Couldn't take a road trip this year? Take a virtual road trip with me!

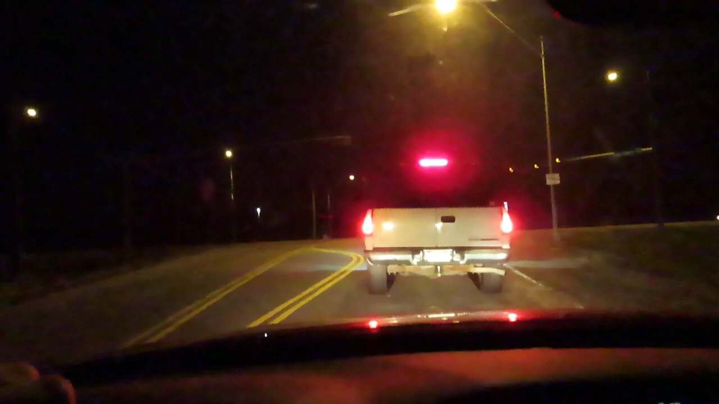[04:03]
Alright, the other light turned yellow, so, and red, so any minute now, come on. Oh, lovely.
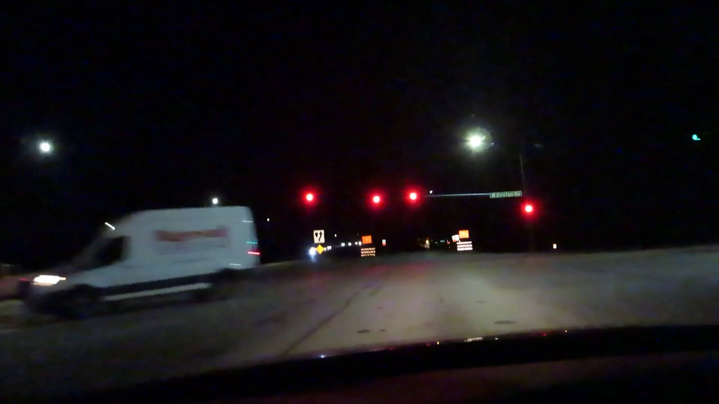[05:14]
And we're going to check up on them, see what's going on down at the library there, which if you read or watched my video about that, you should know that. And I'm going to have to get over and quickly. I just realized. He's going to let me over, so we're good. And anyway, and here's the lane ending.
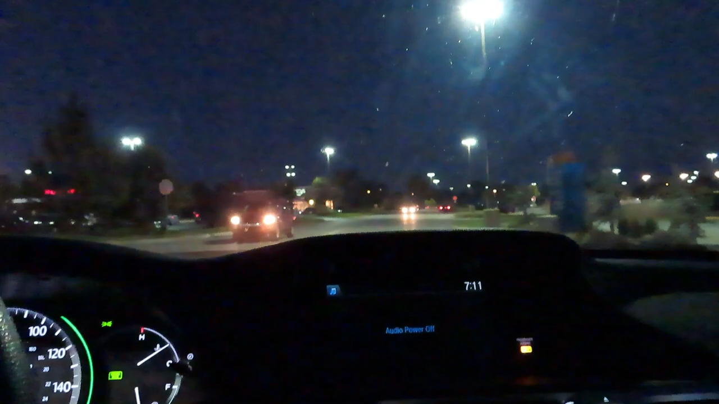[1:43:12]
Nah, I can't turn here. Dang it.